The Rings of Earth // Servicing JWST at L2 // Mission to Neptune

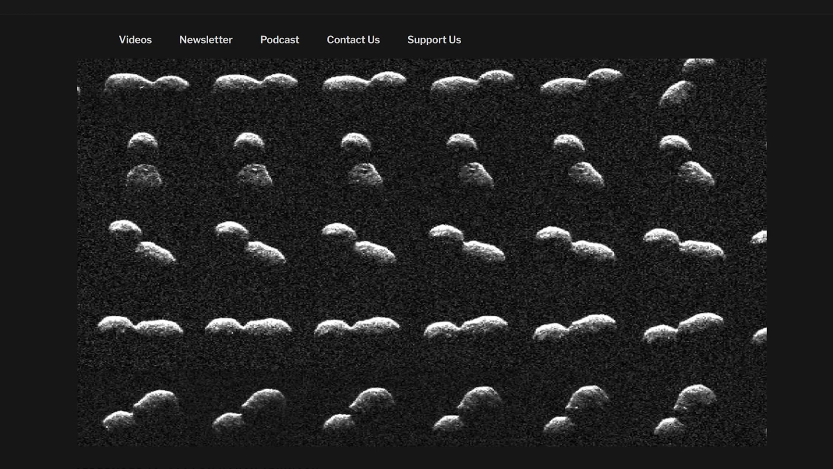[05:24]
A peanut shaped asteroid just drifted past the Earth. So remember the Arecibo telescope?
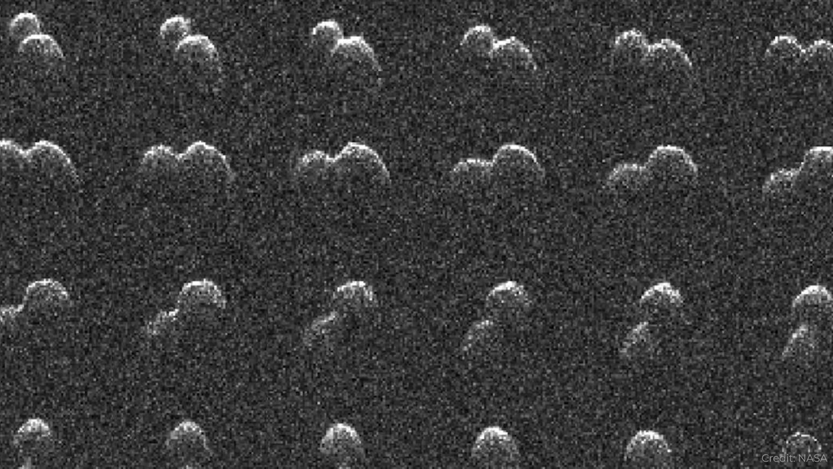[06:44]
And those are like individual boulders that are being revealed by the radar. And what's most impressive is that the object looks like a peanut.